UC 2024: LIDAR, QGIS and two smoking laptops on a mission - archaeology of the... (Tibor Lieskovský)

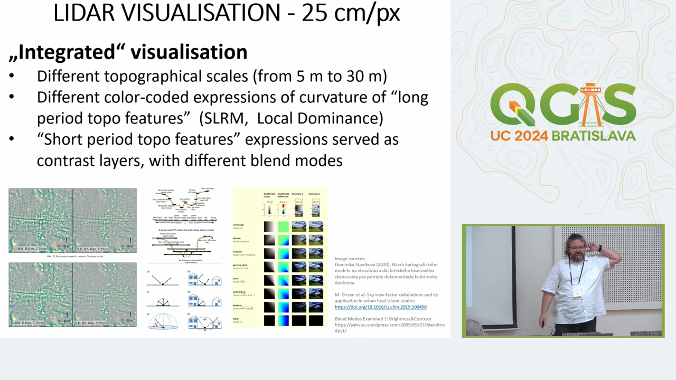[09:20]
So I'm using the things like the sky view factor and so and so. And of course, it is not completely my work.
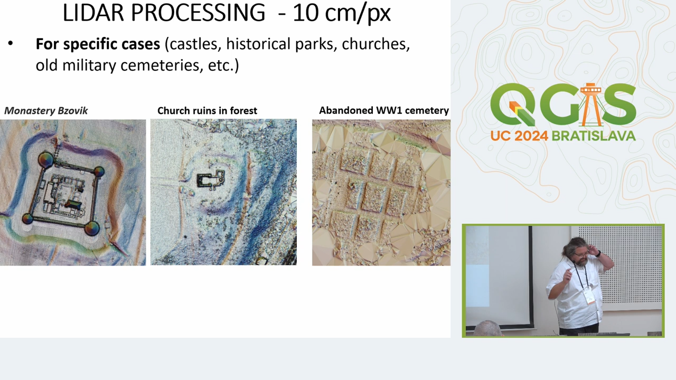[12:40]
It is far beyond the limit of the LIDAR, because if you have density around 20, 30 points per square meter, 10 meter is too much, but I have different motivation for it. And maybe our main motivation is, as I said, the data from Slovak Republic have the classification. But this classification was made by the automats or semi-automatic tools. And for instance, if we are talking about the ruins, about the remains of the building, for those kind of algorithm, the ruins are not the buildings,
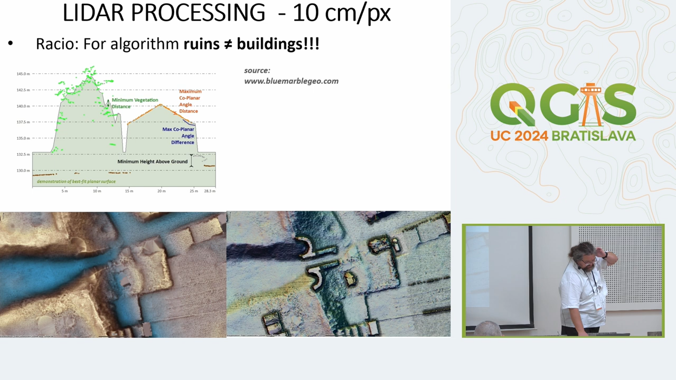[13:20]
because buildings for the algorithm are the walls and the rooftops and so. So many times the data are classified in the different classification classes. So for instance, this is the example of the digital elevation model made from the ground and building,
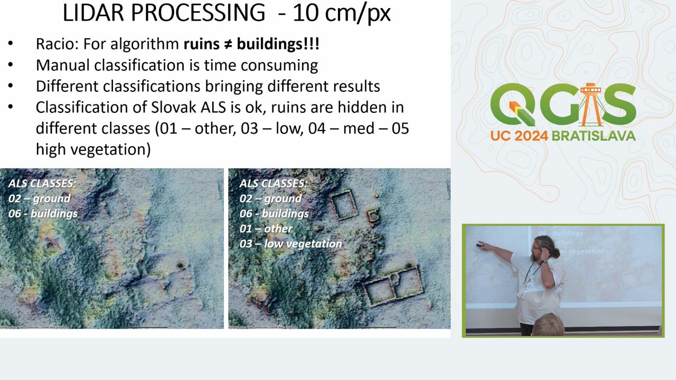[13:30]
those two most famous classes in the LIDAR data. And here is the combination of the ground data, building, other and low vegetation. And my advice for people who are working with cultural heritage or with the ruins, try to use also the another classification classes for the producing of digital elevation model. You can, of course, you can reclassify those data, but I think that it is time consuming, complicated.
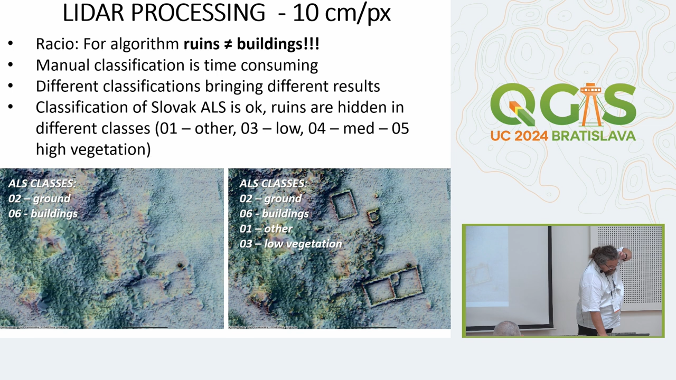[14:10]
Sometimes it's easier to make the scripts and they will process all of these classes to one picture. Another work are the interactive 3D visualization.
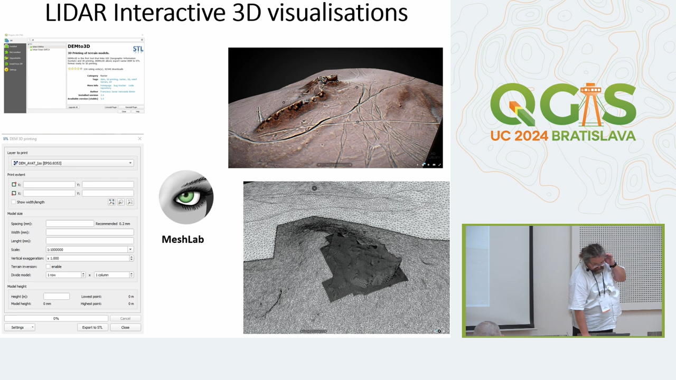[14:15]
We are making this 3D visualization also for public relations, and we are working on those visualizations with the Monument Board of Slovakia. If you have time, internet, put to the Google the Sketchfab, Slovakia, Hilford, and you can see, I think there are 30 or 40 of the 3D models, interactive 3D models.
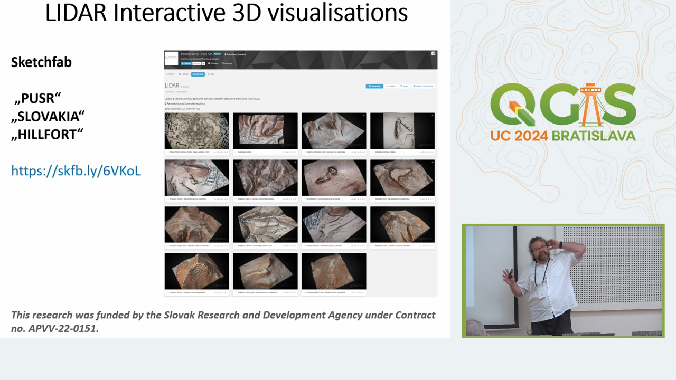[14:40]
You can click to the part of the model and you will have the description, of course, in the Slovak language, but you will see the pictures.